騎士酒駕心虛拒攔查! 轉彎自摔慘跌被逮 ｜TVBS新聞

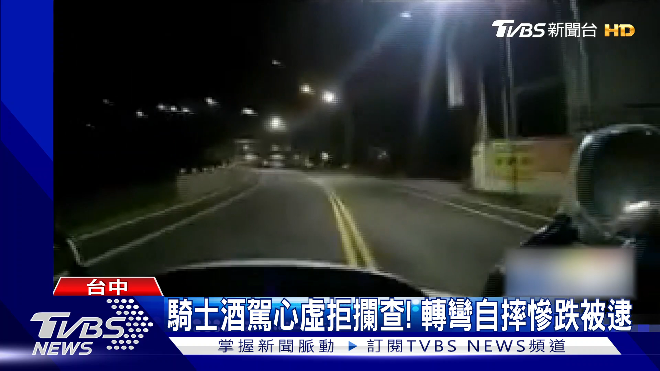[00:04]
违规，没打方向灯，按喇叭是挺难查，但是对方没有理会，继续往前加速。 停车！停车！